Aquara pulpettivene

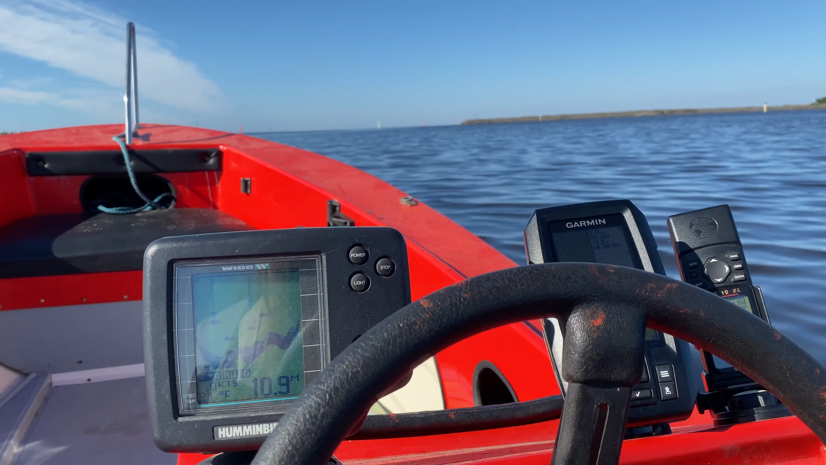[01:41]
Vähän tämmöistä retrotekniikkaa. Tuo kaiku ei nyt ihan pirpaikkaas kyllä mitä se näyttää.